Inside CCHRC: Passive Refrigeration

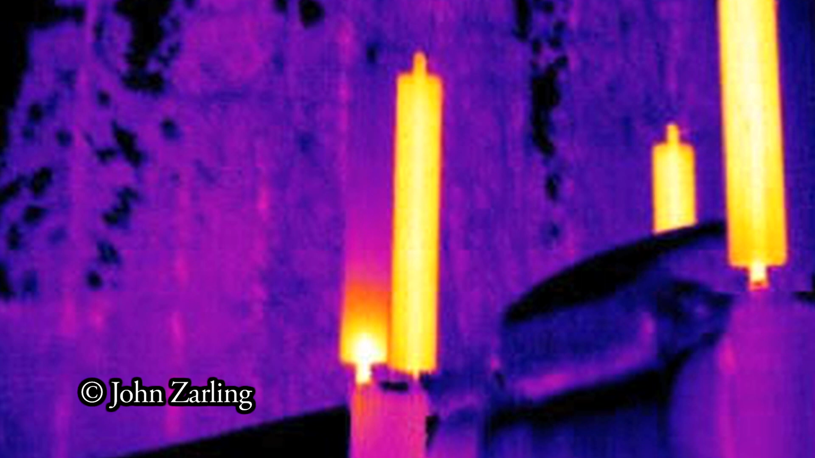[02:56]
permafrost doesn't melt and the pipeline doesn't get out of whack. They're also used in roads.
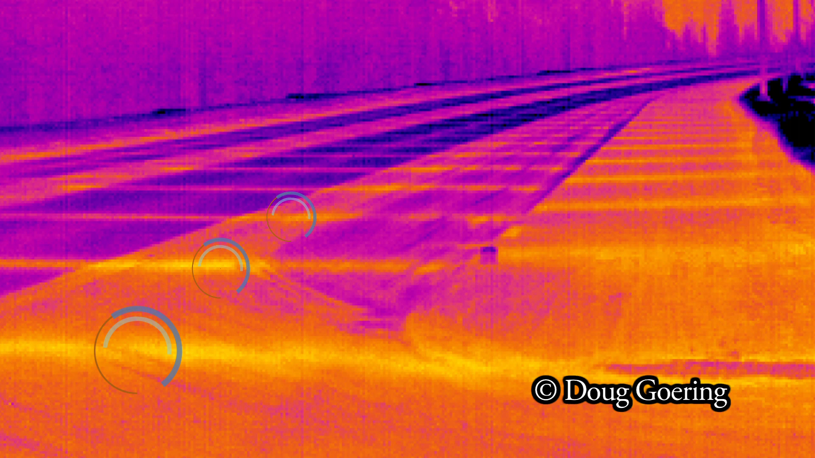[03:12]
the thermal siphons draw the heat out of the ground and release it to the air, and that just creates a colder ground, which in the winter or in the summertime takes longer to thaw.